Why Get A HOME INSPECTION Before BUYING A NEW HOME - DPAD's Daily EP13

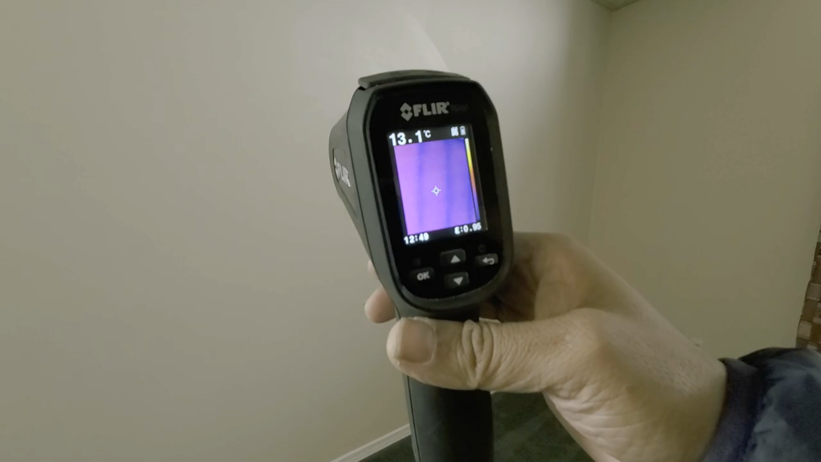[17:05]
On screen: spot 13.1°C
Yeah. This is how we check it out.
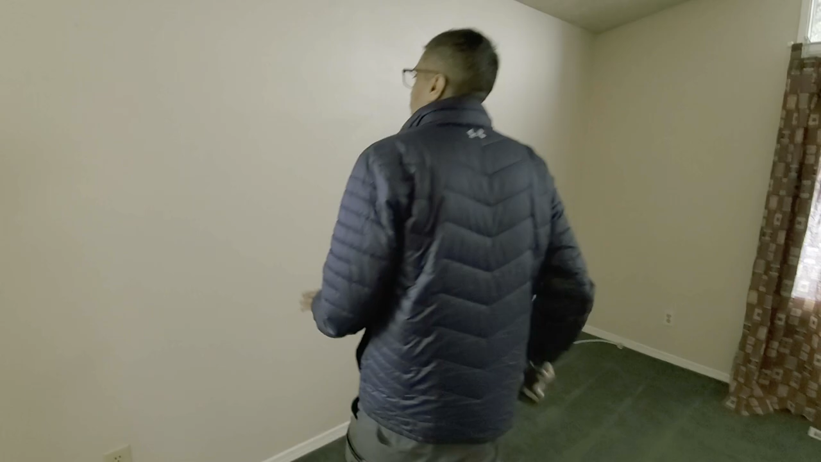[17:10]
Also, if I put my hand here and you can, it picks up my, oh, yeah. You see that? Look at that handprint. Yeah. Yeah.
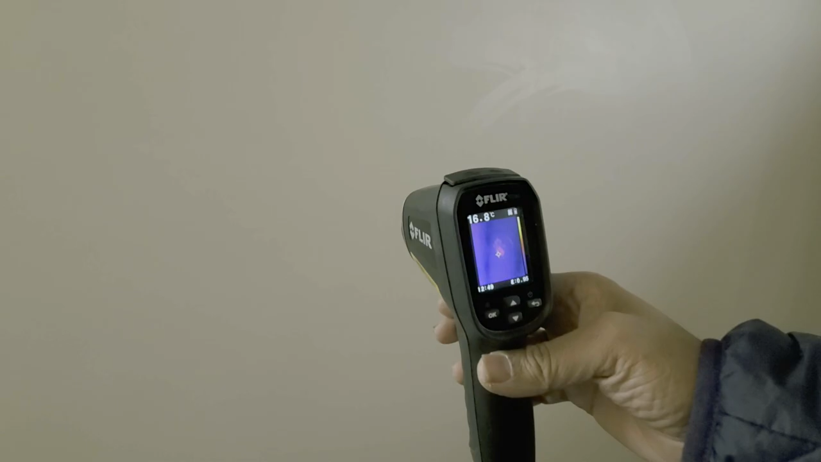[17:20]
On screen: spot 16.8°C
See, it picks it up. Yeah. Right. So this basically can help us detect moisture, uh, in, in the home.